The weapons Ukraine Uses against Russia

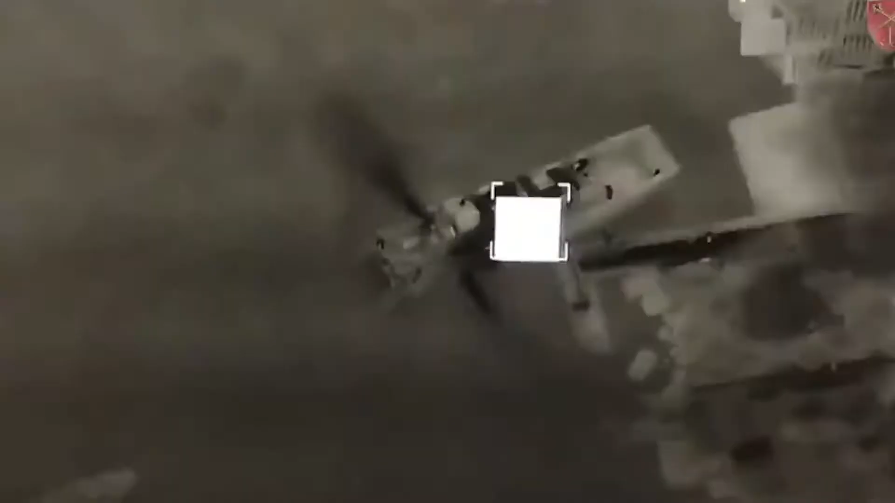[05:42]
Ukrainian forces have recently used it to
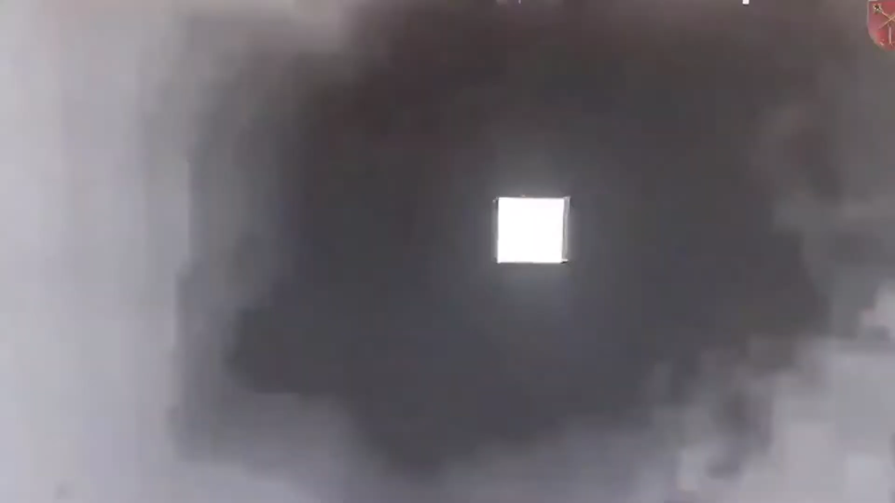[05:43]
sink two Russian Raptor boats near the Black Sea.
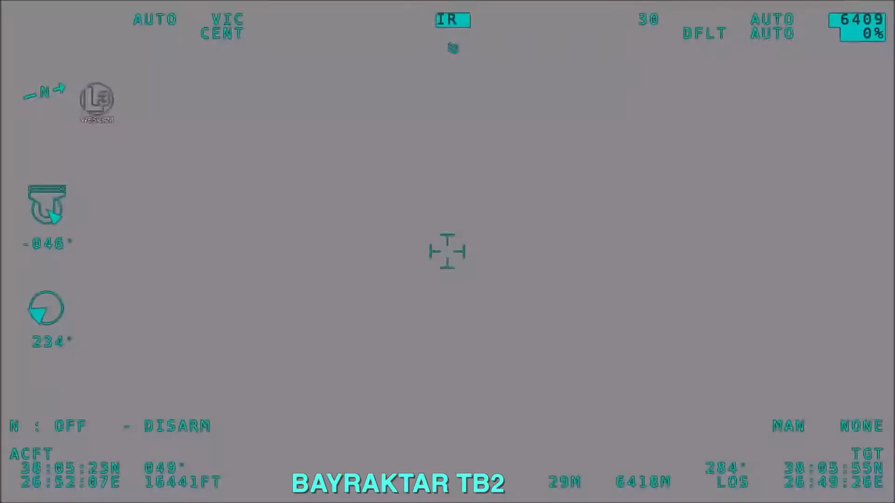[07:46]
In particular, the Bayraktar TB2 has been used to target enemy tanks,
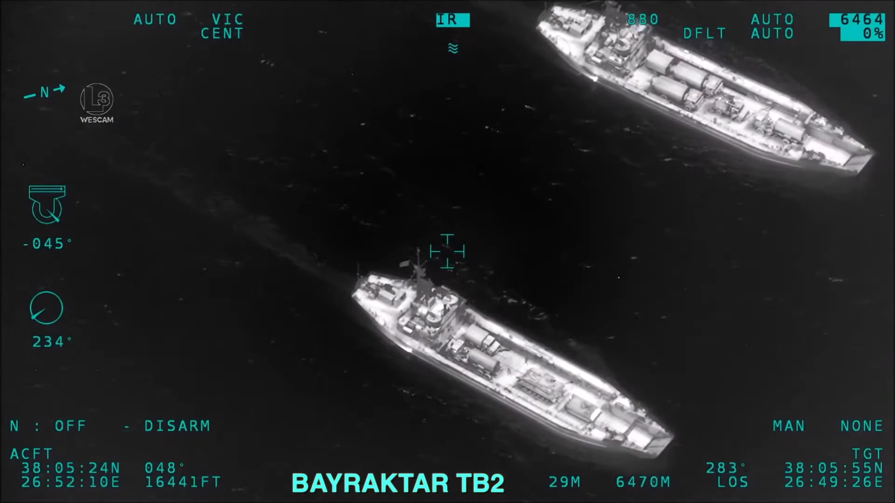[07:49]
artillery, and other armored vehicles.